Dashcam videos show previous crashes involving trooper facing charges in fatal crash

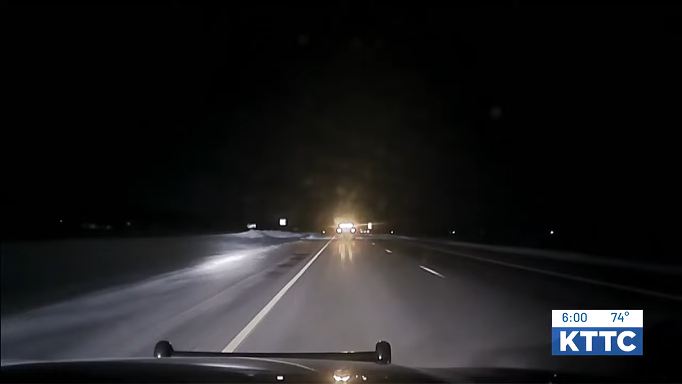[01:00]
The squad car in front of Roper appears to be slowing down. Brake lights are on and Roper doesn't slow down. He crashes into the side of the vehicle. The airbag gets deployed, you see there.